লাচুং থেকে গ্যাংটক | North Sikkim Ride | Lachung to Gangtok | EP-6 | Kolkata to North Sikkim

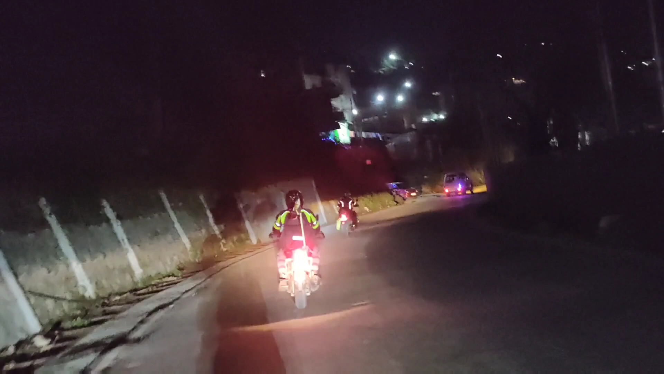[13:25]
দেখতেই পাচ্ছ সামনে মিটি মিটি আলো পাহাড়ে দেখা যাচ্ছে, গ্যাংটক শহরে জাস্ট অসাধারণ সুন্দর একটা ভিউ। তো চলো আমাদের হোটেলের দিকে এগোনো যাক।
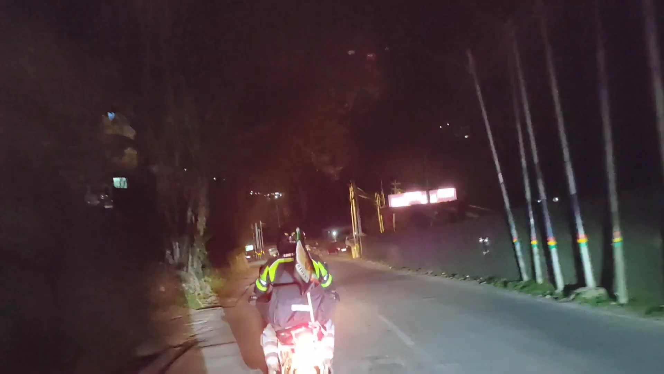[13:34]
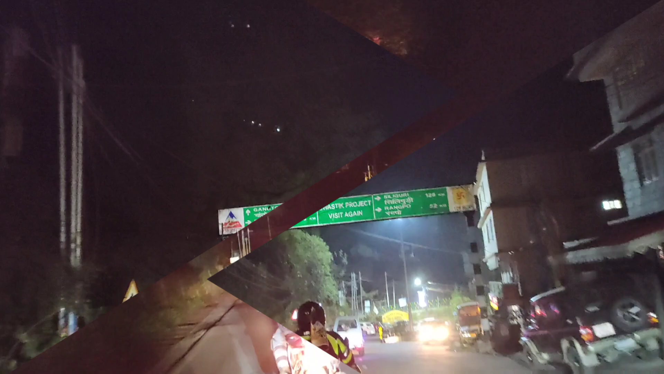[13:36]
বোর্ডে যা দেখতে পেলাম বন্ধুরা, গ্যাংটক এখান থেকে আর মাত্র 5 কিলোমিটার, আর রম্পো, শিলিগুড়ি,
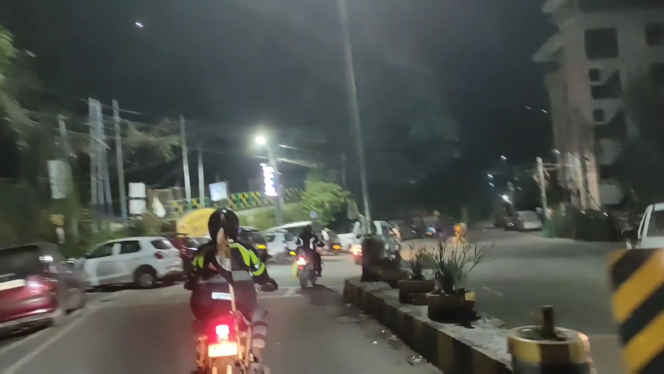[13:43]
রানীপোল যেতে গেলে এই ডান দিকের রাস্তাটা দিয়ে যেতে হবে।